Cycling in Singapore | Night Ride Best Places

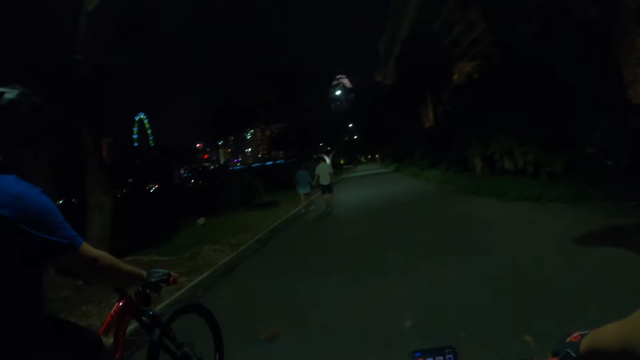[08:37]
Sa daan ng F1, ayun oh, doon sa kabila. Tapos nagkalang na kami. Oo. Oh. Tapos upper Saranggood.
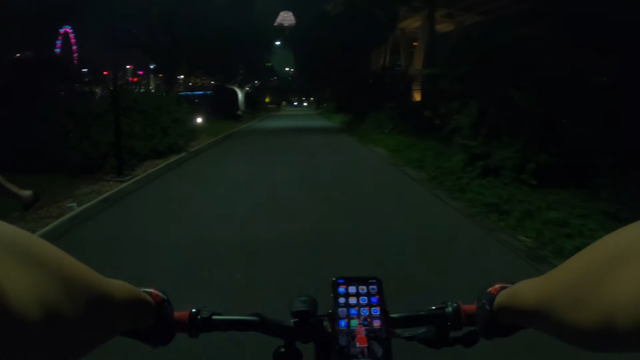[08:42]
Ahon dun? Oo. Dito pre, dun sa kabila dun. Yung pagpauwi sana dun sa F1 na daan dun sa daan. Dun kami dumaan dun eh. Ayos ah. Ayan, dito maganda mag YouTube. Ito oh. Ha? Dun sa maganda, di ba pre?
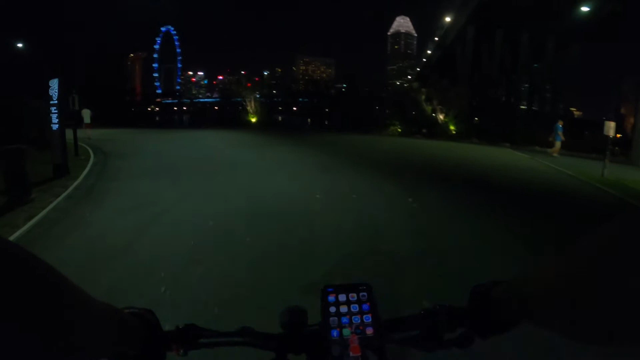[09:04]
Dun banda? Oo, oh, dun banda. And dito oh. Dun pala.
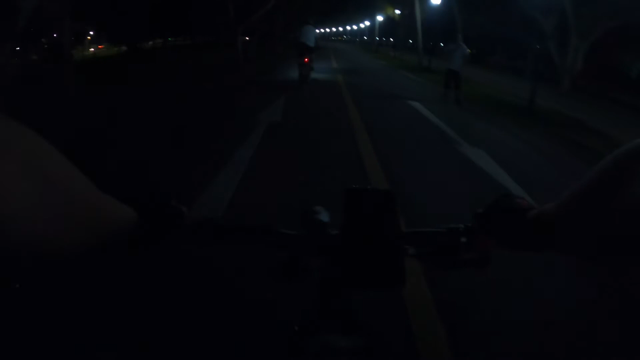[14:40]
Tsaka malaki, maraming pwesto. Naisip ko eh, pag ano, mga isang oras yun eh. Baka wala na tayong mabutang bukas. Alas 10 na pagdating natin. Dito na tayo. Cheeseland kami. So dito na kami kakain sa East Coast. Kasi baka sarado na doon pag nag-Changi Ville pa kami kakain. So dito na kami kakain sa East Coast sa may hawker dito. So ayan, yan nakikita nyo yung maraming ilaw na yan dito.
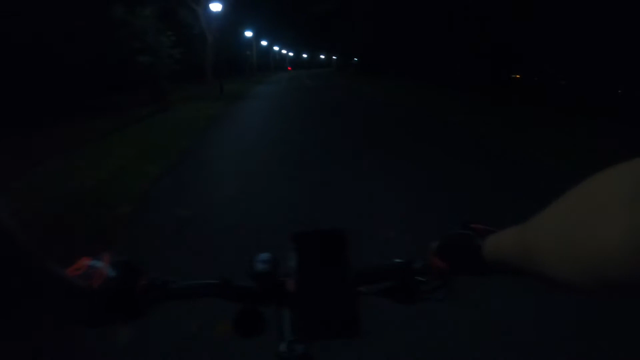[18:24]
Guys, airport road na tayo. Dire-diretso lang to hanggang Changi Village. So, magdating ng Changi Village, juice break lang kami ron, then uwi na.
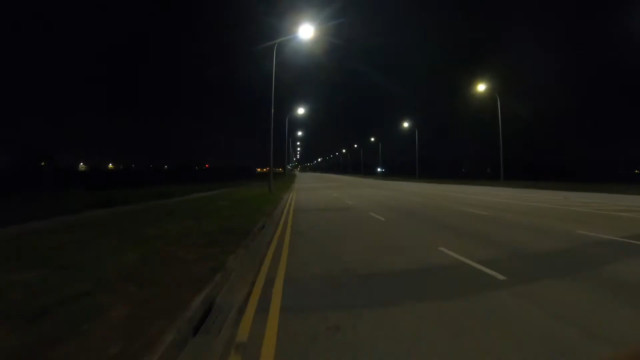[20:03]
Ayun guys, airport road pa rin tayo, dire-diretso lang.
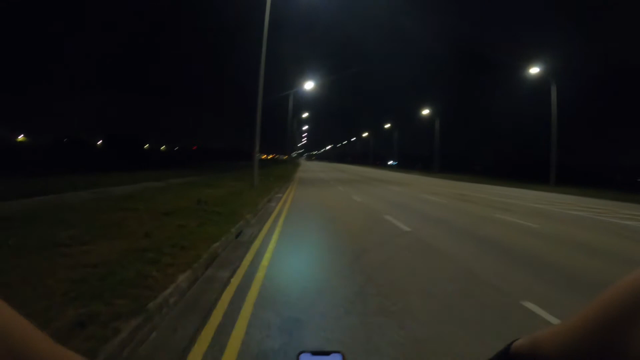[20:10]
Medyo malapit na tayo sa ano, Changi Beach Park. So yun, dire-diretso lang to, medyo malapit na.
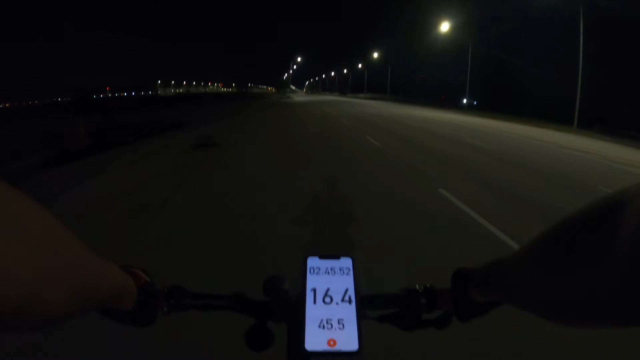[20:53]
Ayun guys, dyan sa stoplight na yan, kakaanan tayo dyan, Changi Beach Park na yan.
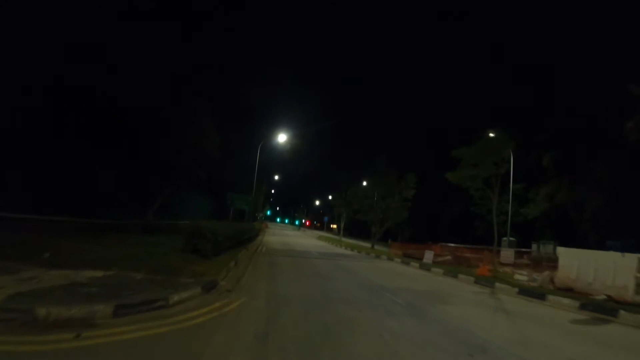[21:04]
So yun, juice break lang kami sa Hawker Center sa Changi Village, tapos diretso uwi na, uyan na.
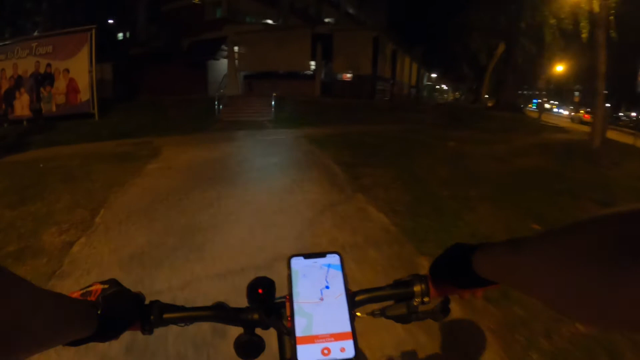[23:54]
Ayun guys, pauwi na tayo. Dire-diretso lang to. So mag-iwi-walay kami mamaya dun sa Halos Bridge. Okay, tara, padyak ulit. From here, 15 kilometers.
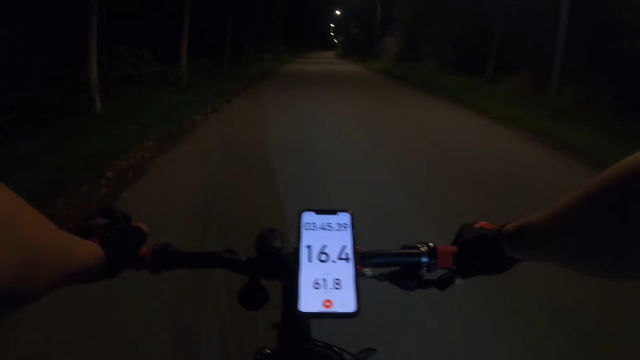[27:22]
Yung? Dito yan eh. Halos? Halos Bridge dito. Oo, yan. Halos Bridge yan. Kaya malapit na tayo. Yeah. Kami. Dito na kami mag-hiwa-hiwalay.